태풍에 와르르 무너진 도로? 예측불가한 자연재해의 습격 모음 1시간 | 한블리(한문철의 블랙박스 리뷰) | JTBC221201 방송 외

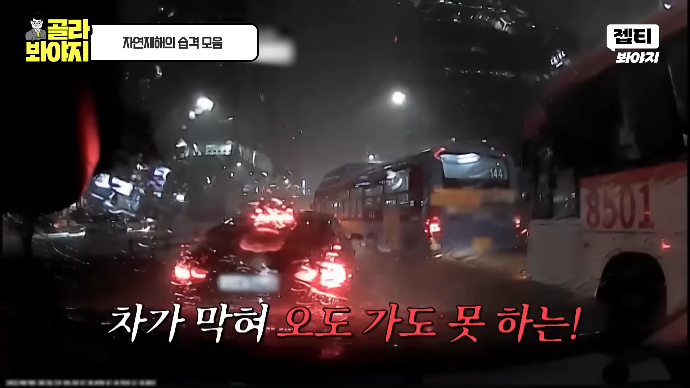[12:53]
강남에 있는 물이 다 일로 쏠리는 거야. 버스 바퀴 거의 반 이상 잠겼잖아. 좋은 차가 이때 다 버리고.
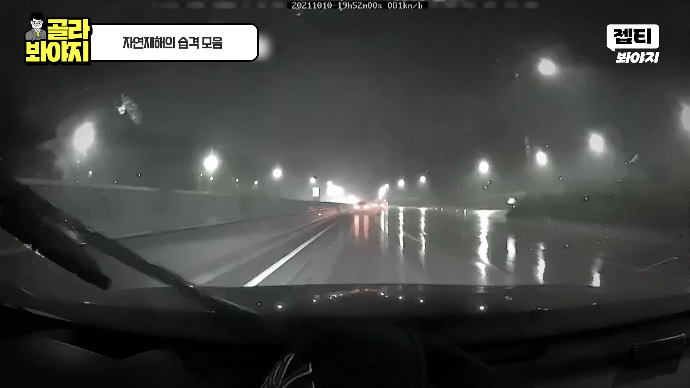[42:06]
근데 미끄러지면서 날아. 어떻게 날아와? 그러니까 날아오기 힘든데. 옆차를 못 치고. 오. 저 타고 가잖아 그냥 넘어온 게 아니라. 오!